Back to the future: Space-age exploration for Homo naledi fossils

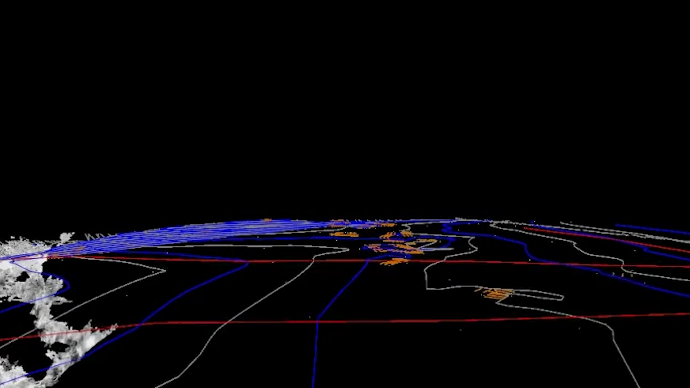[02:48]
We used those photos and we applied the method of photogrammetry to create a 3D model of the ground above the cave system. We then took a laser scanner and scanned
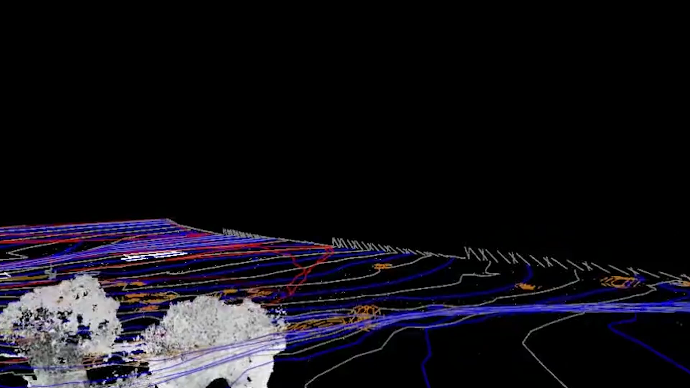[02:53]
the entrance of the cave system as well as the cave system all the way to the chute and
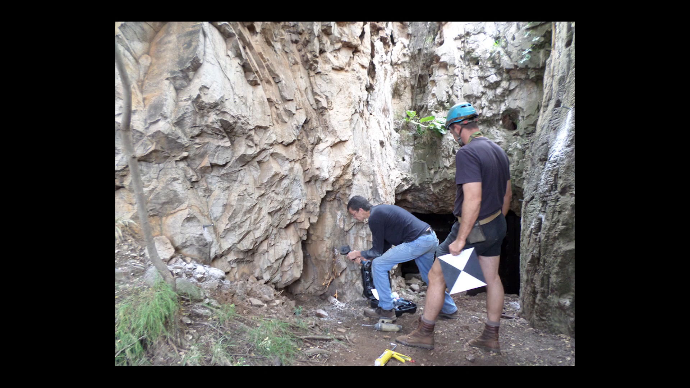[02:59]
we linked the UAV photogrammetry which is above ground to the laser scanning and then inside the actual dinner
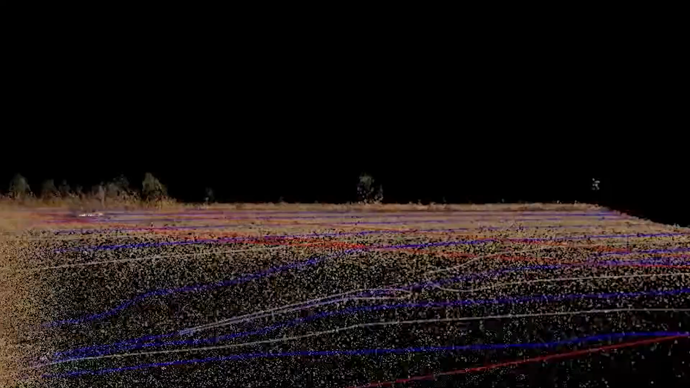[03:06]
lady chamber we have a very nice handheld 3D scanner that
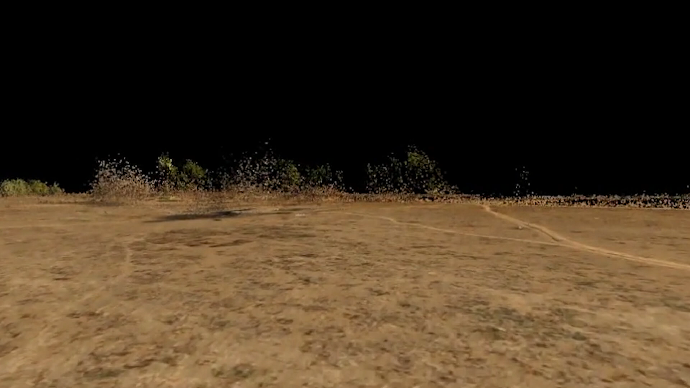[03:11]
we used which scanned the actual excavations and we linked those scans to the laser scans and to the UAV photogrammetry so we could get a whole complete model of the entire process as well as the cave system. It's been a real challenge, I mean I think it's an awesome way to test new technologies
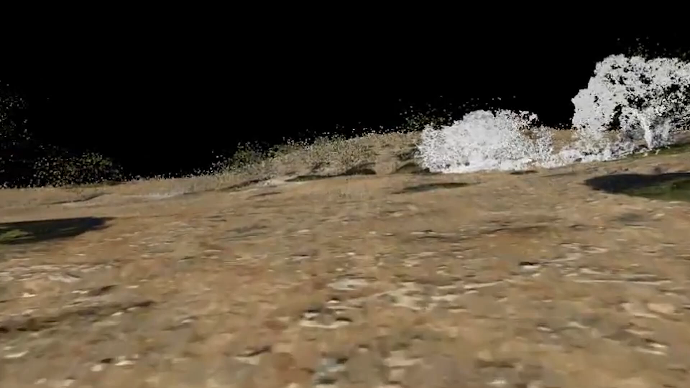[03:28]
and new equipment for us and